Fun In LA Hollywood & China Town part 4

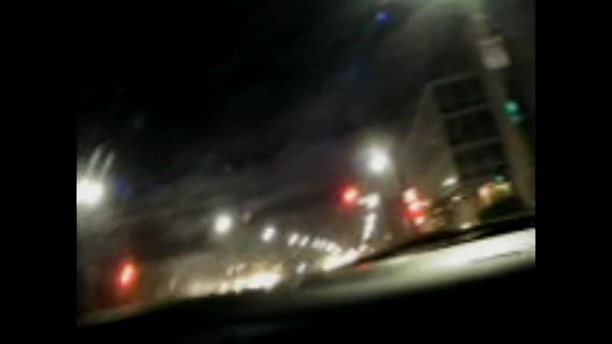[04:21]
A reason? It's a casino. Oh, well. And the number one reason to go to Morongo. Well, I tried to get you guys to see the Hollywood sign. Oh, well. Can't it's see amazing. It. Sunday guess you see the freeway. Hollywood. Hey, look, a light. Hey, look, another light. Oh, really bright. Oh, my God.